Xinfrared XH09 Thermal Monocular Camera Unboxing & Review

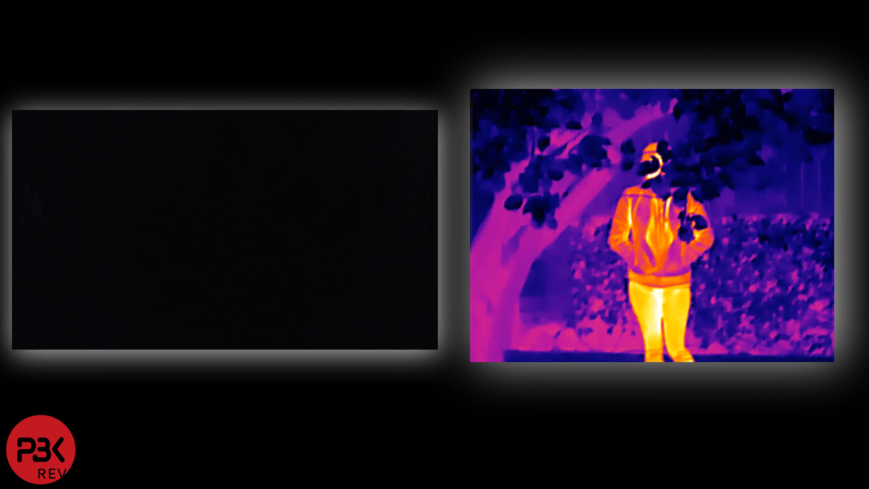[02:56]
However, with the thermal camera, we can pick up the heat signature and see there's a person there. Here are a few other examples with this camera in use.
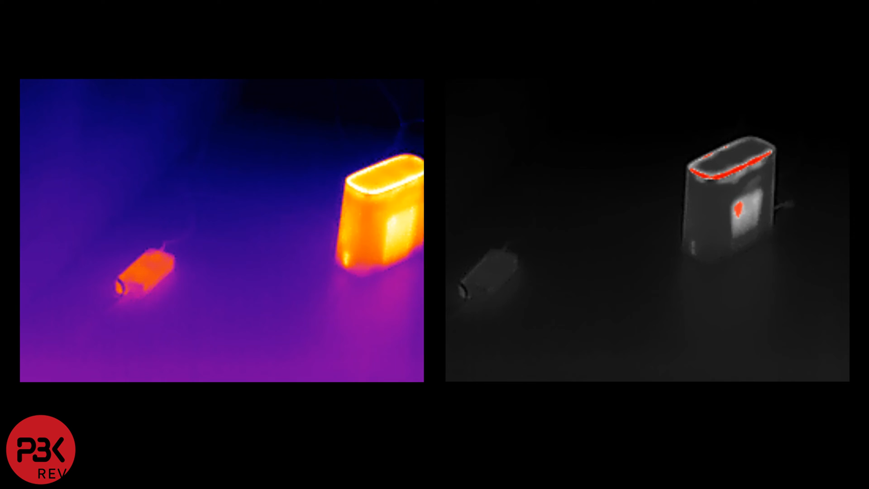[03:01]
With the 50Hz support, it provides for a much smoother experience compared to the 25Hz, which has more stuttering when moving around.